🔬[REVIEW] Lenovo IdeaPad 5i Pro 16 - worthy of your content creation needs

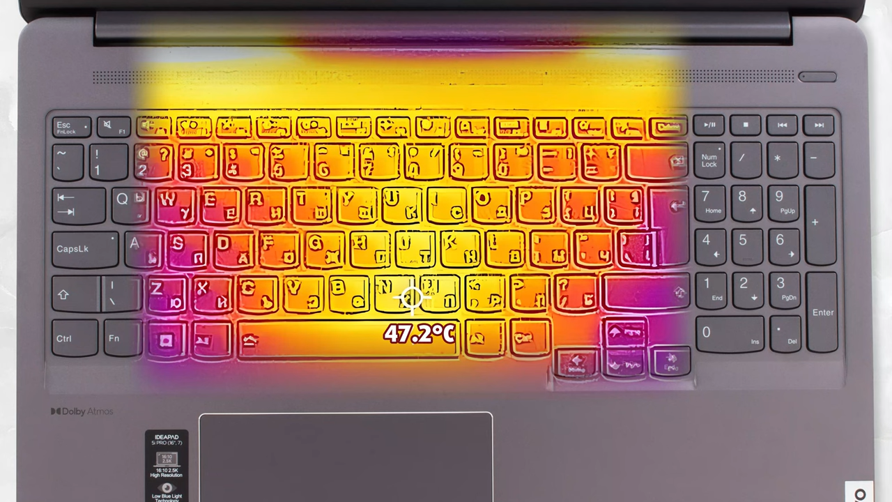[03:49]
On screen: spot 47.2°C
it is a bit warm, which might get warmer for models with the Arc A370M.